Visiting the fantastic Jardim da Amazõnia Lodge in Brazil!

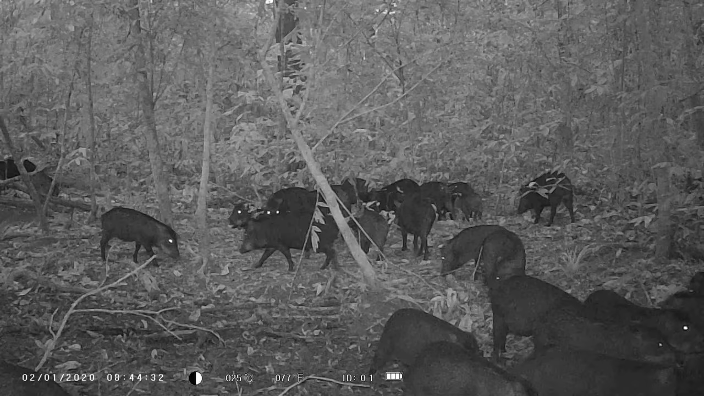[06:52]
At night, it caught lots of peccaries foraging around. As you can see, this place is a true playground for birders and nature lovers.